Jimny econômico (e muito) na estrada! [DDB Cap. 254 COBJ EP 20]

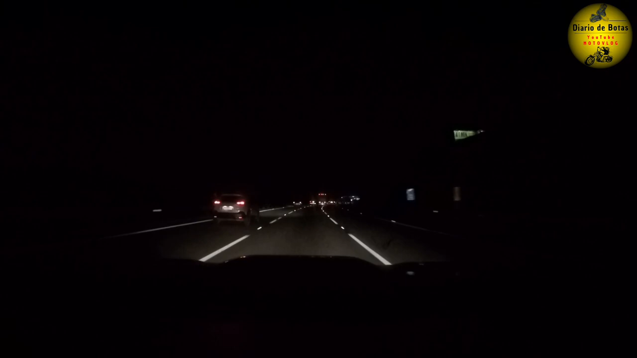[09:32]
dezoito e quarenta e três quilômetro setenta e três já da Bandeirantes chegando aí próximo ao Hopi Hari próximo aqui é a Vinhedo Campinas à esquerda aí está o parque do Hopi Hari são vamos ver aqui até agora quinhentos e sessenta e sete quilômetros rodados
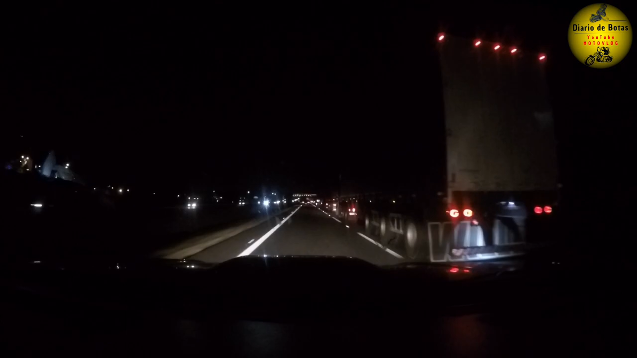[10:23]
e o Serro Azul né que é o posto aí o posto de serviço famoso muita gente vem aí fazer os encontros matinais nos domingos seja de moto seja de carro sempre tem uma turma que se encontra nesse posto Serro Azul na região de Vinhedo Campinas
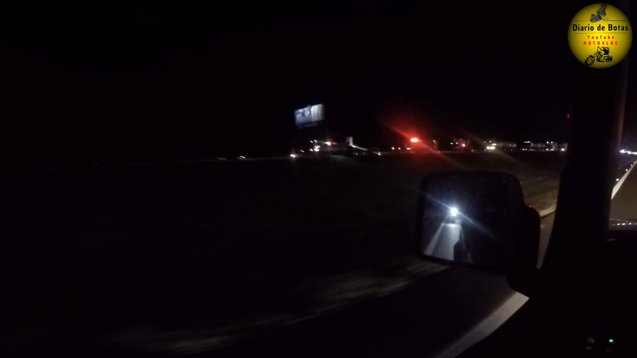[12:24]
olha lá um carro batido tem a pessoa sendo removida ali isso é importante sempre manter a distância né pessoal vira que o trânsito parou de repente e normalmente aí por conta da curiosidade né do pessoal porque o acidente foi lá do lado esquerdo lá na outra pista e aí o pessoal reduz a velocidade aqui para olhar lá e acaba parando o trânsito aqui viram parou de repente